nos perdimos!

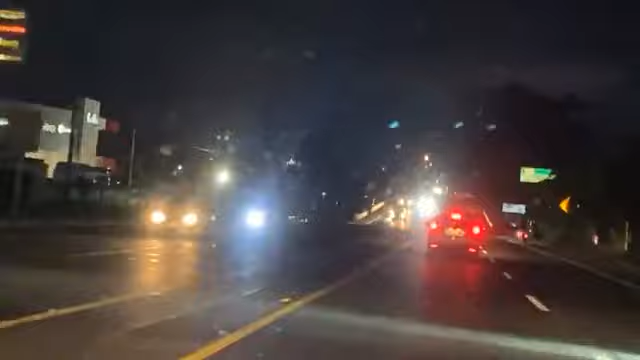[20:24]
Ya miren, ahorita ya vamos a subir el puente. Por fin entiendo lo que dice mi marido cuando dice, qué padre se siente llegar a Tuxpan y ver el puente. Ah, la silla. Sí, ya llegamos. Acabo de entender tus palabras, amor. Ah. ¿Cuánta razón tenías? Perdóname, soy una tonta. Ay. Qué ahora bonito.
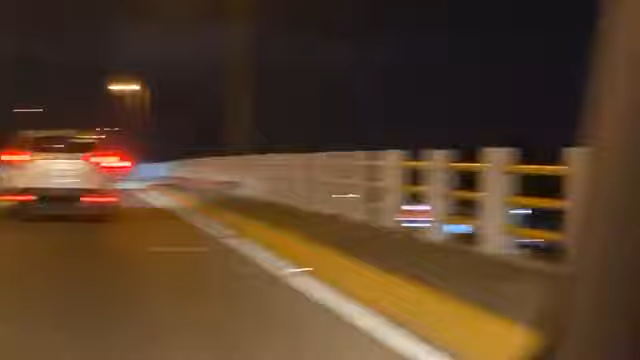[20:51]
Sí, miren la vista que tenemos acá desde el puente. Y ahí está la luna. Bien bonita.